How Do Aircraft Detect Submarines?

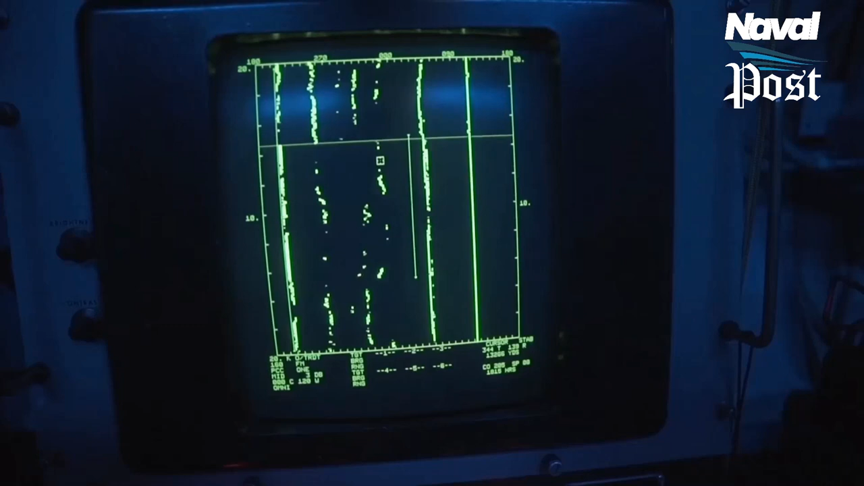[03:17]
therefore it is very hard to detect with active sonoboys against this kind of submarines.